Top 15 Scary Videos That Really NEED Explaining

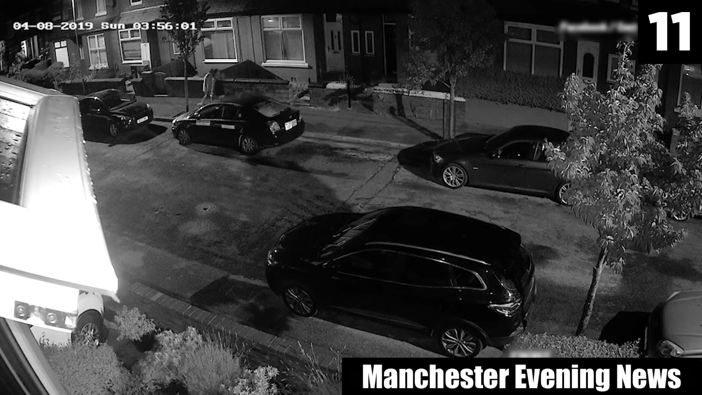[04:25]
Night Watcher This video terrified the locals near Greenway Avenue in Manchester in the UK. Two women walking in bare feet are chatting in the wee hours of the morning, and are oblivious to the man watching them between cars along the venue. The man follows them, attempting to stay out of their purview. He ducks down behind a parked car and remains still. As they pause for a moment on the pavement, the women disappear offscreen, and the lurker remains on the roadway.
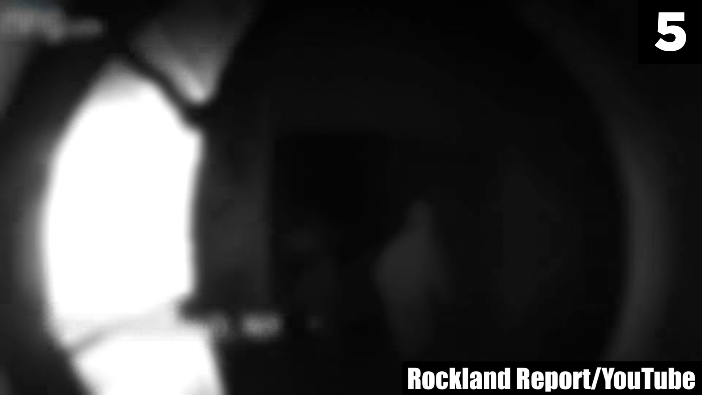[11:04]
this ring camera caught two men in Montebello, New York, entering into a home days before Christmas, wearing ski masks. The suspects can be seen pummeling in the front door where they entered and took from the home. The homeowners were renovating their property and it was vacant most weekdays. The authorities reported that the intruders didn't get away with much, as it wasn't the homeowners' primary residence. The police asked area residents to report any suspicious activity to the authorities. It's unclear if these two culprits were ever caught.